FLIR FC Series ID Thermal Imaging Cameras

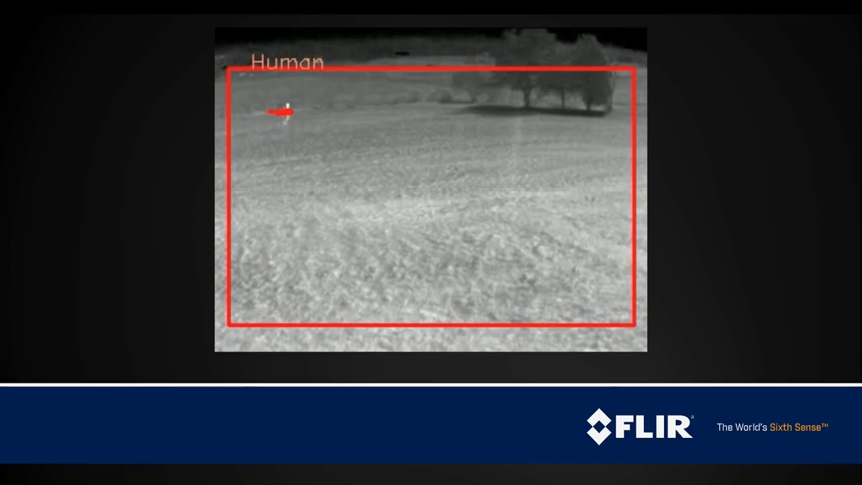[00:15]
The FC Series ID includes onboard video analytics for detection of human and vehicle intrusions.
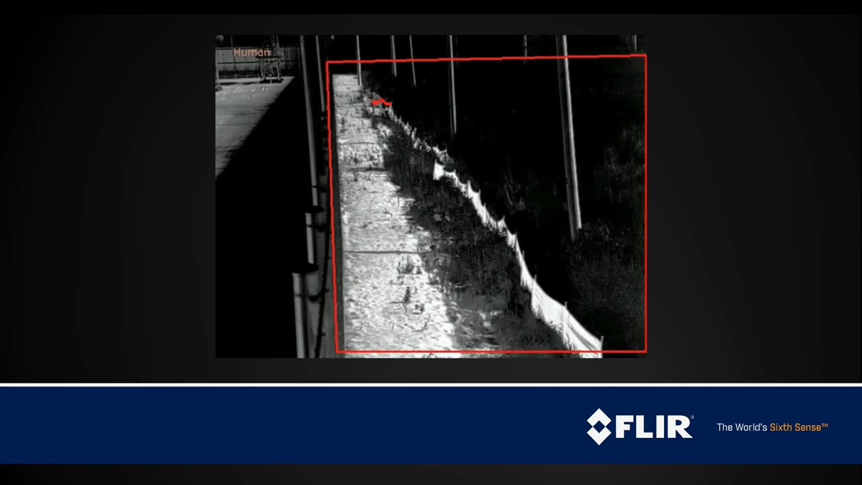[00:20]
This system provides a fully automated system for detecting intrusions around critical commercial and industrial installation environments.